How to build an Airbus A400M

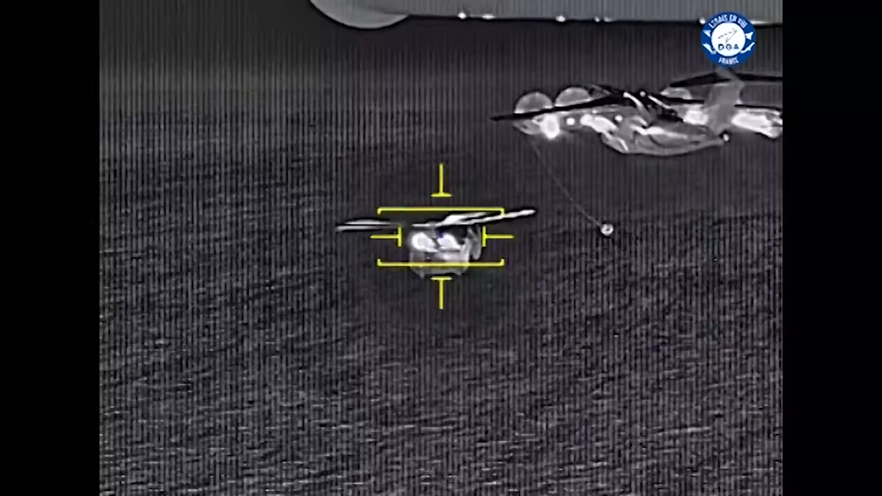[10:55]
it is we managed to adapt the aircraft and the system for actual refueling to helicopters,
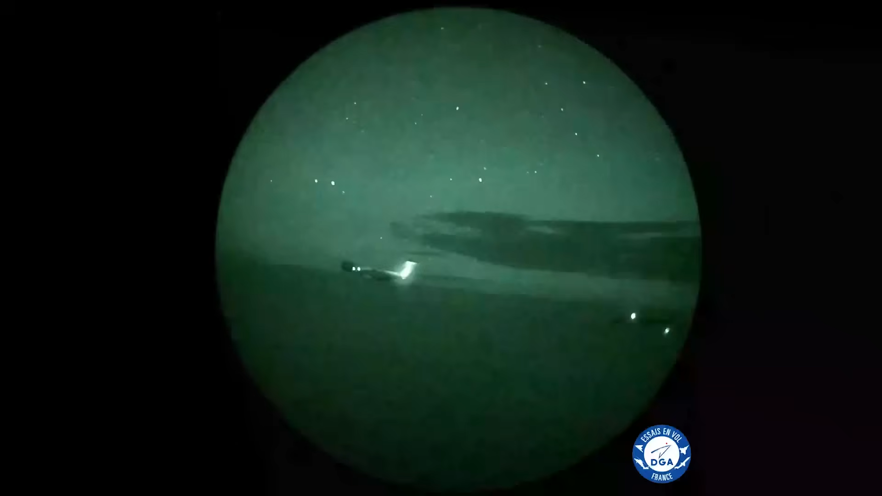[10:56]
doing longer hoses,
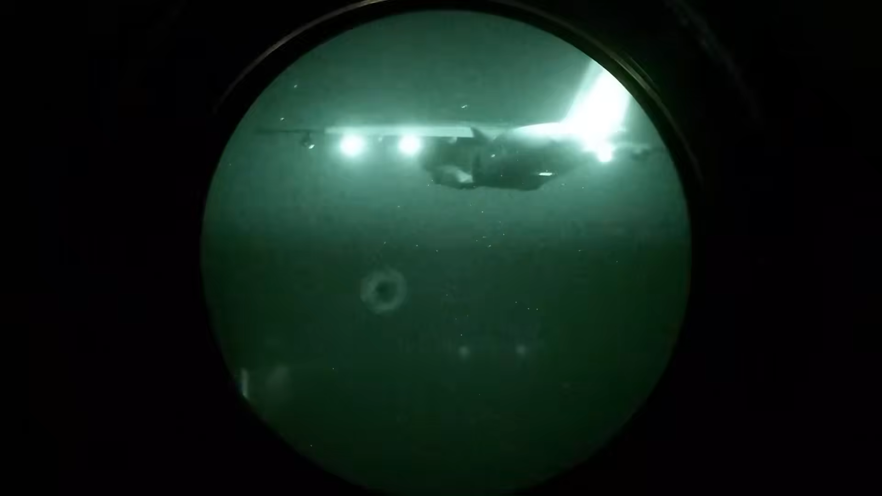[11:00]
because we had some problems with the stability of the hose and the interaction, in the weight turbulence on the helicopter and the loads in the blades, and then we have a very long hose, 120 feet, with an adapted basket as well, and the aircraft is amazing, we have to fly very slow speed to cope with the speeds of the helicopters,
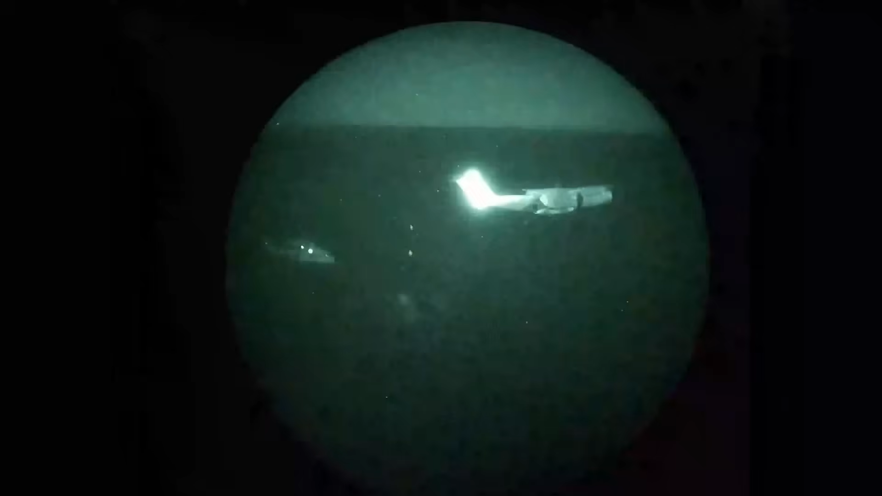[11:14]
and we are able to fly at speeds of 105 knots,